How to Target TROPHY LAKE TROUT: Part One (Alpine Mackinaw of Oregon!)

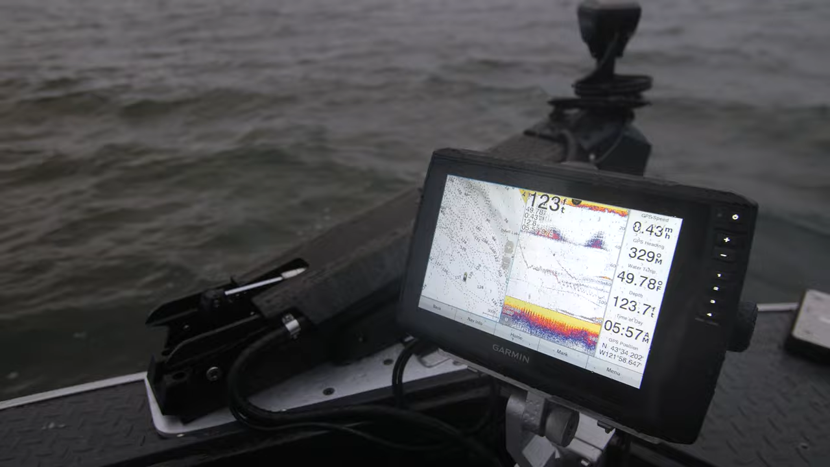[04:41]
On screen: water 49.78°F, speed 0.43 mph
Seems to be good for me. And right there, he just committed. See him come shooting up there?
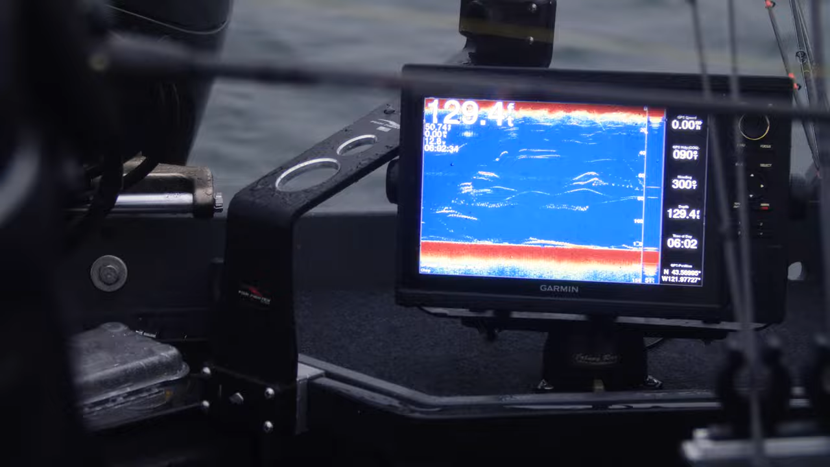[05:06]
course, now that I drop at 120, there's three swimming at 50.
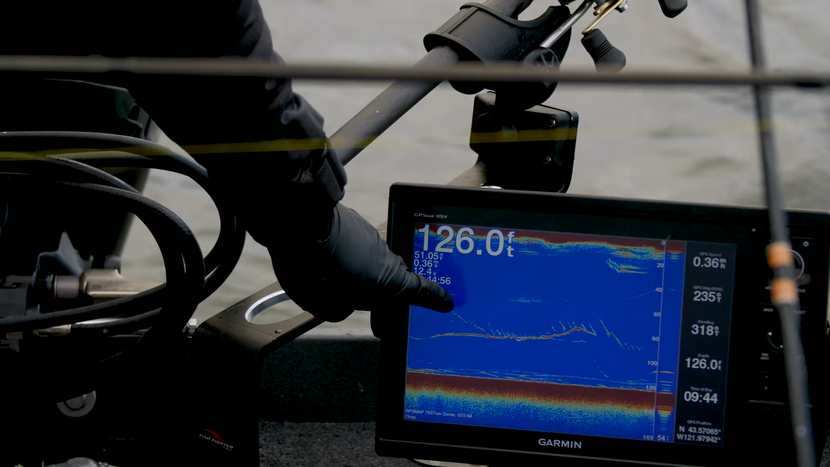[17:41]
On screen: depth 126.0 ft
Put it right on the front of his face, started jigging.
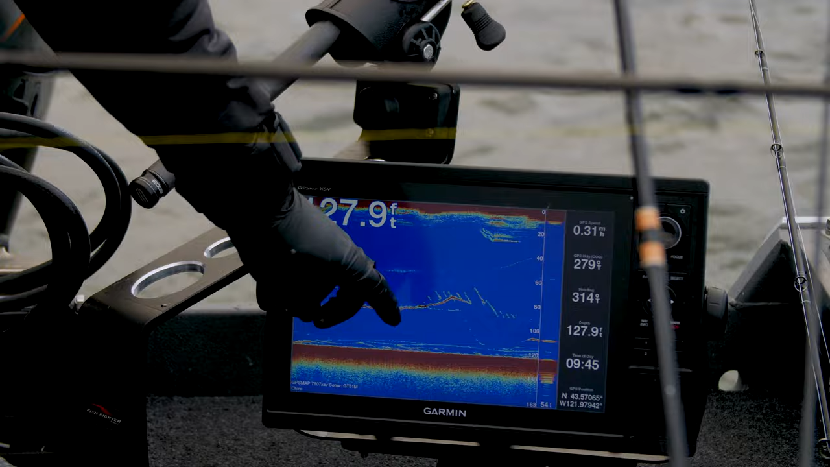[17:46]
On screen: depth 127.9 ft
He started moving up, so he reeled up and got in front of his face again.
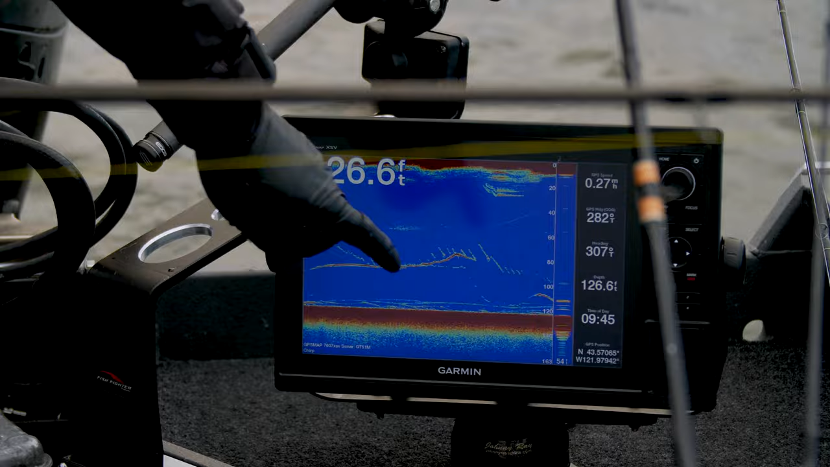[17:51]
All this is really doing, this will never get the fish to bite, but what it will do is make sure that your gear is in the strike zone. These fish will chase a long ways.